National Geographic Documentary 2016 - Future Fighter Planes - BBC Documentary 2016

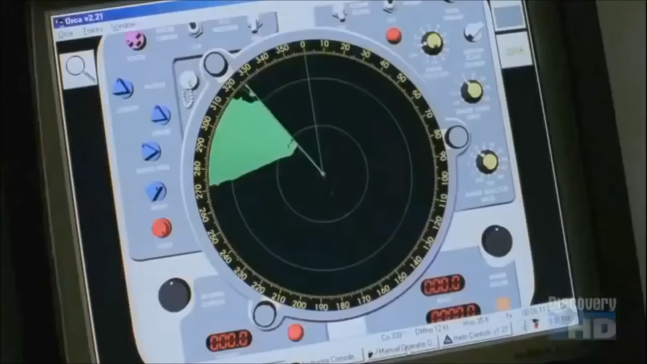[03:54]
Stealth technology was created to counter advances in radar.
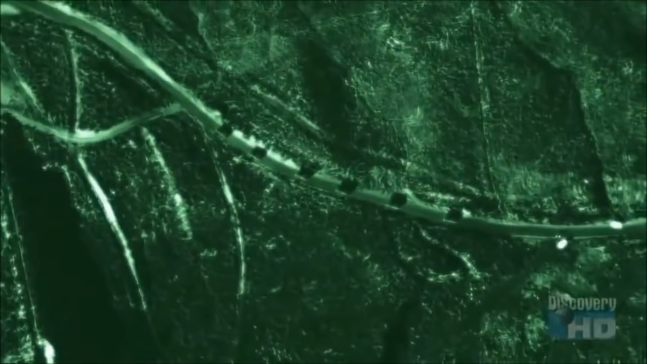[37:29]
they use synthetic aperture radar to pierce the thickest clouds,